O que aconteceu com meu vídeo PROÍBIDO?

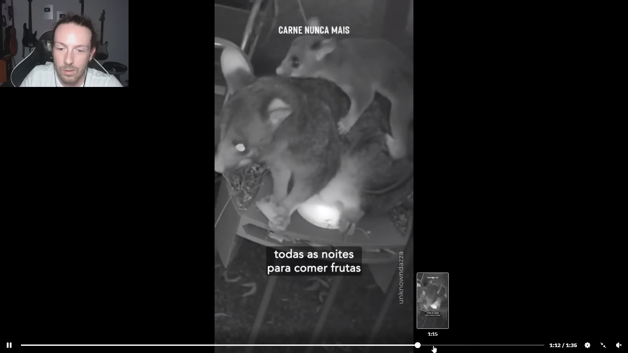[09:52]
E daí o gambá começou a comer a comida do sapo. E zoar eles.